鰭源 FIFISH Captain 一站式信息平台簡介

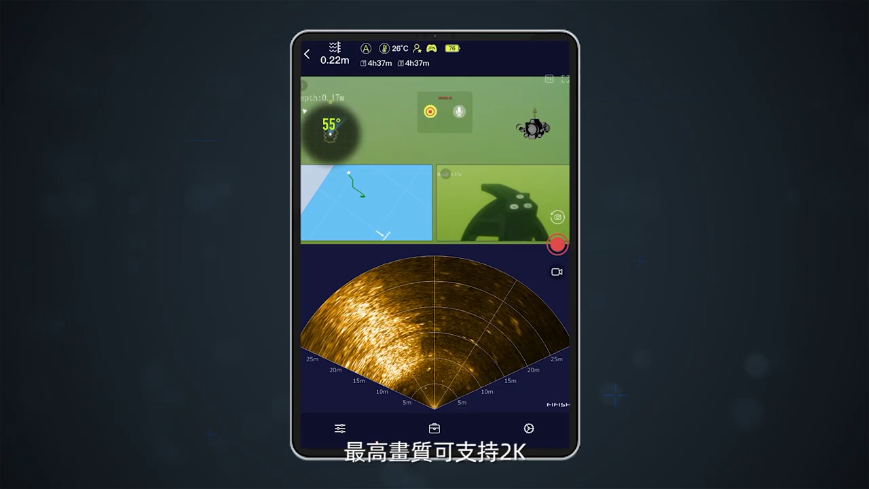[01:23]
On screen: water 26°C
该功能是以视频形式将水下作业任务完完整整地记录下来最高画质可支持2K如屏幕中显示的摄像头画面
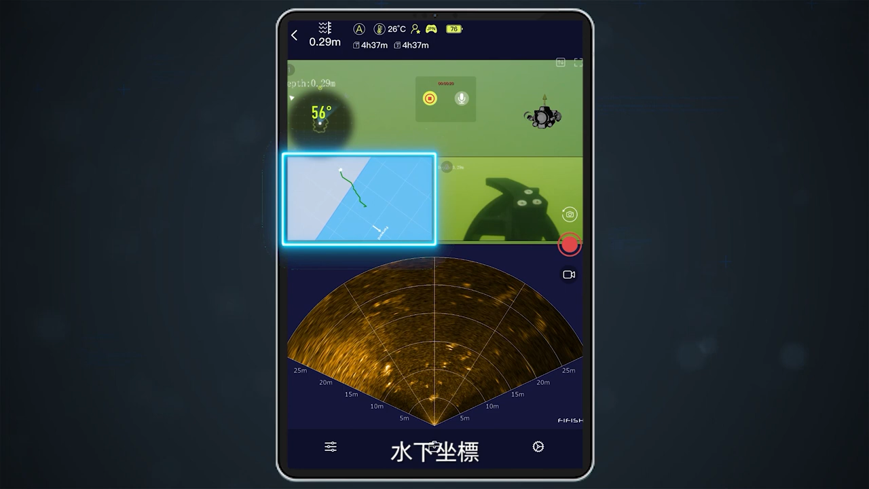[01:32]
On screen: water 26°C
声纳图像水下作标深度水温航向机身姿态等
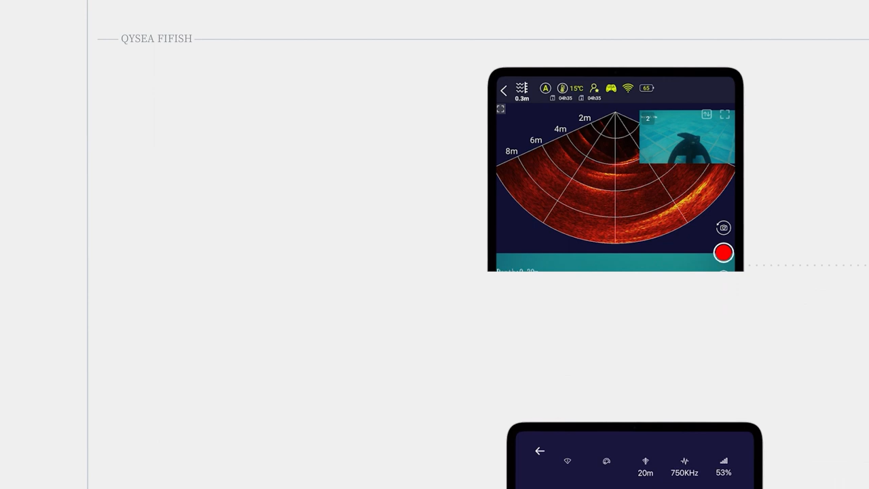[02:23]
On screen: water 15°C
设置声纳参数在作业过程中可通过Firefish Captain直接调节镜像翻转
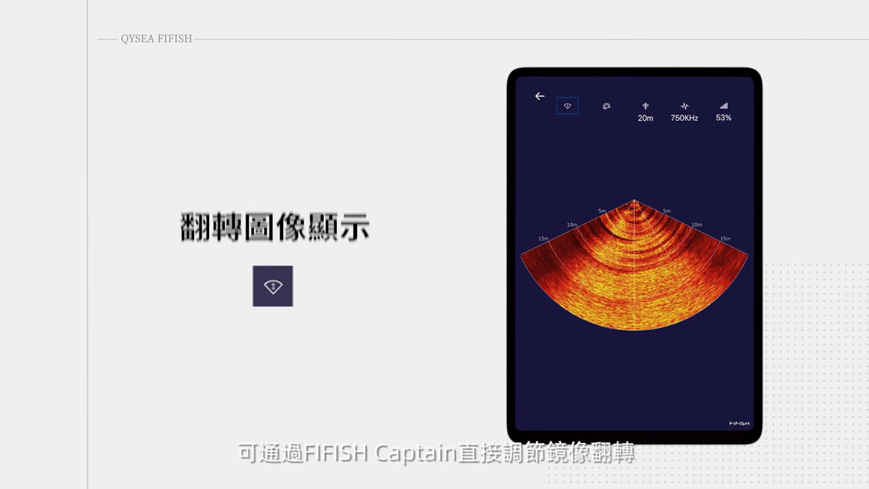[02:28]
配色
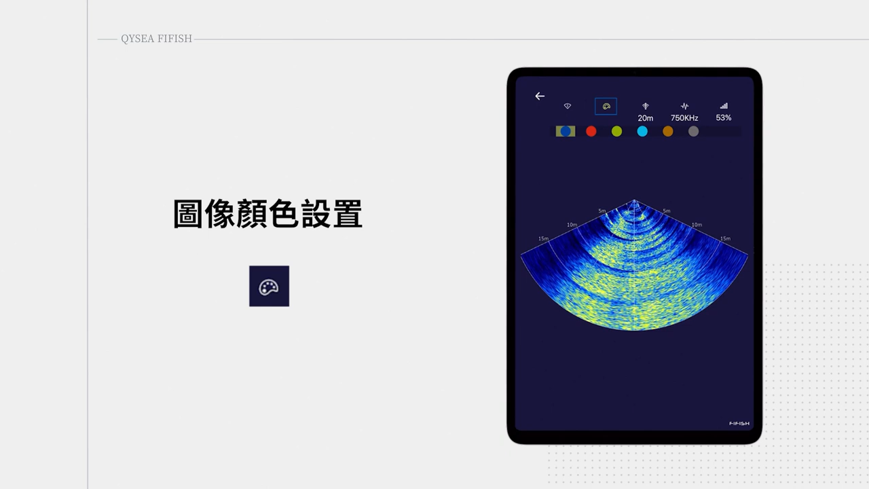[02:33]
声纳探测范围探测频率